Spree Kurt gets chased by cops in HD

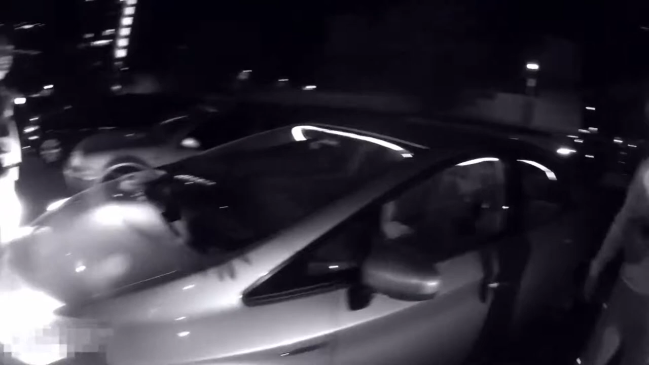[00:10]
Kurt, let's go ahead and stand in front of the car. Sorry. Yeah, don't worry about it.
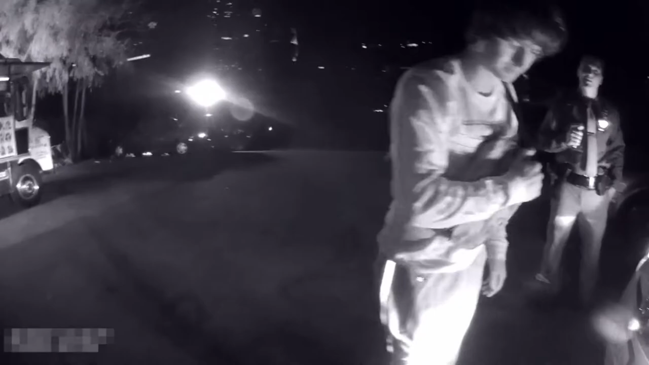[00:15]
We're going to do a standard sobriety test here.
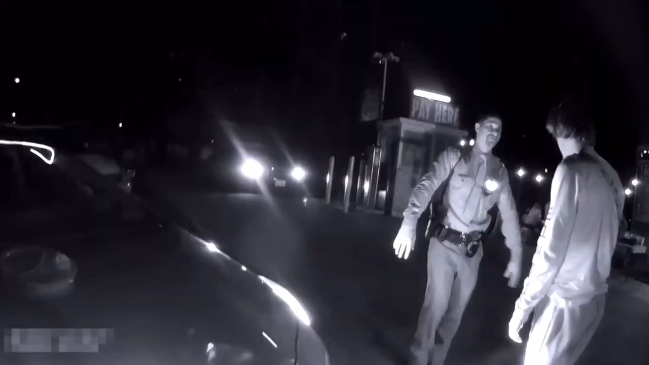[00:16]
So I'm going to need you to stand with your feet together, and your arms to your side like this, please. And when we start, I'm going to ask you to lift your right foot. Point your toe and count like this.
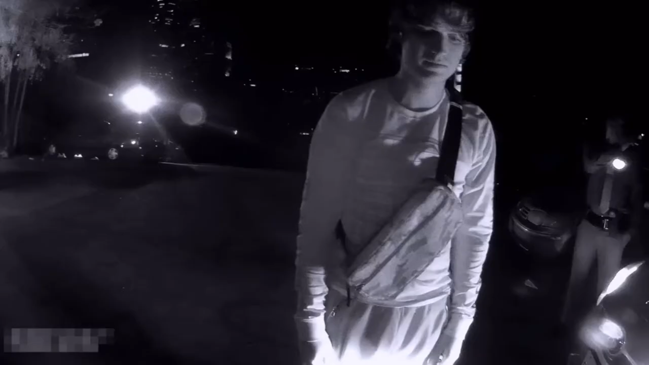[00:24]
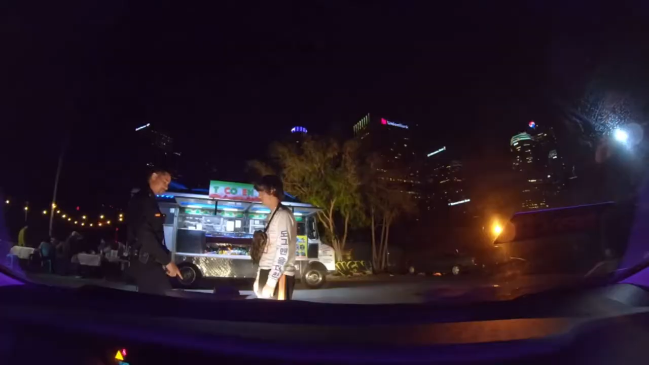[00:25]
1-1000, 2-1000, 3-1000, 4-1000, all right?
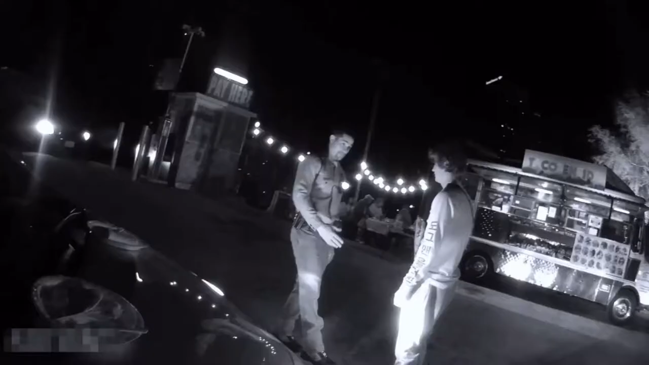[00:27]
Let's go, buddy. 1-1000, 2-1000, 3-1000,